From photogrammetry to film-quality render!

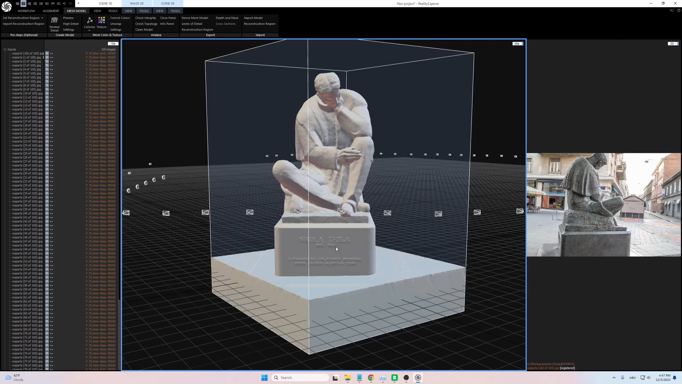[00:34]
which I explained a bit more in detail in my previous video,
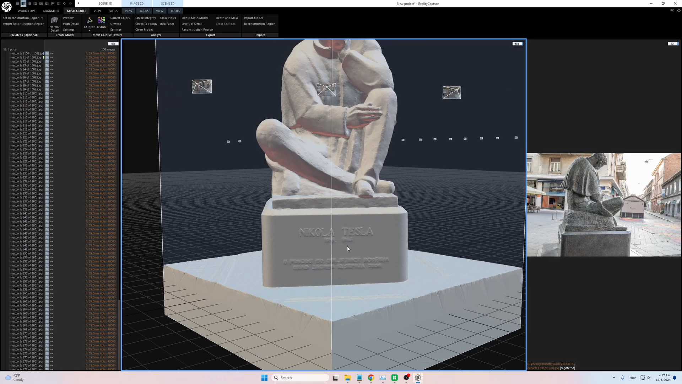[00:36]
where I scanned a real-life sculpture of Nikola Tesla and 3D printed it.
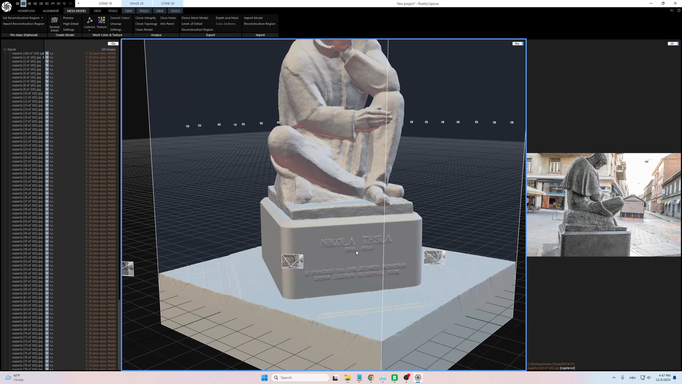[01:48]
Once I had the images, I brought them into Reality Capture, a photogrammetry software that converts photos into high-resolution 3D model. In my previous project, this was where the process ended.
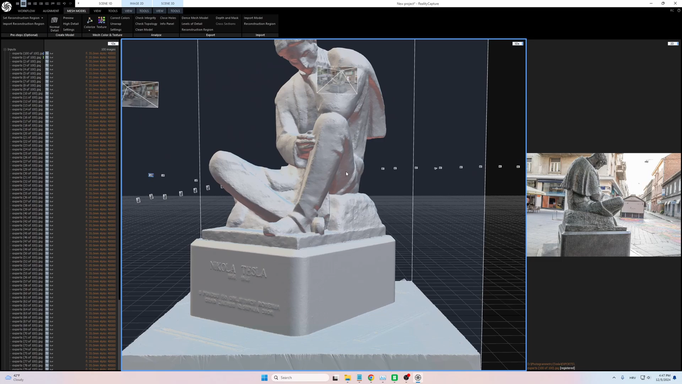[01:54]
Since my goal was 3D printing, all I needed was high-quality mesh.
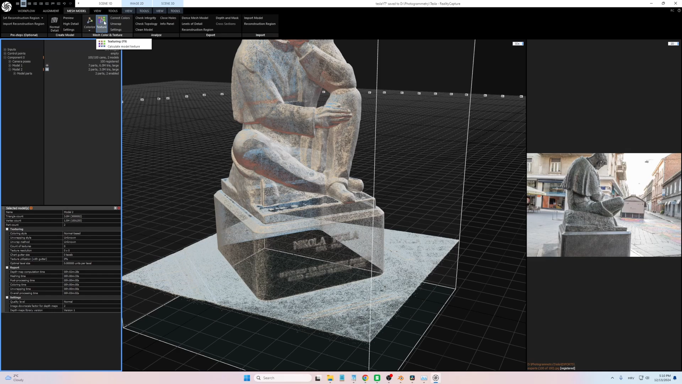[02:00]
However, this time, I decided to take things a step further by utilizing Reality Capture's texture creation feature.
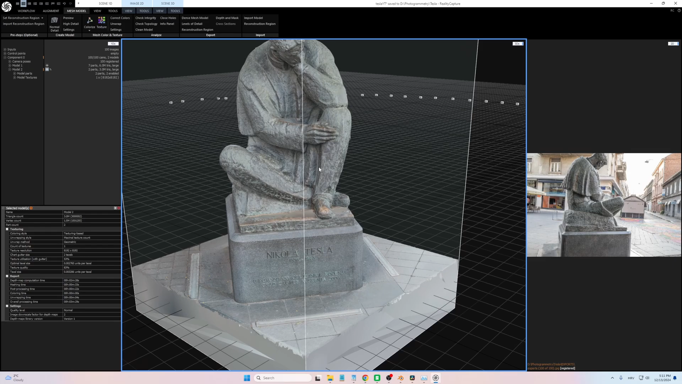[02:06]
This tool generates detailed photorealistic textures onto the mesh itself, capturing intricate details like subtle color variations,
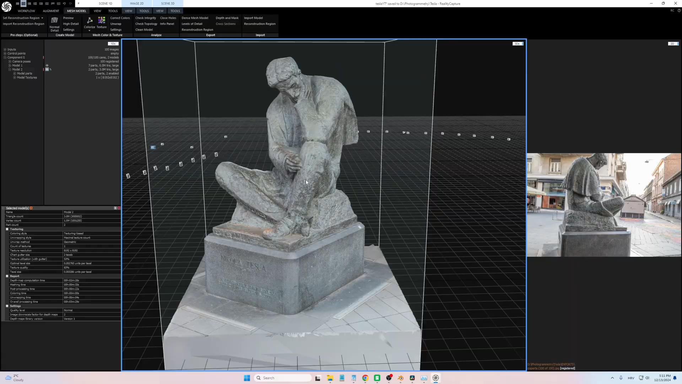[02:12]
surface imperfections and unique patina of the sculpture.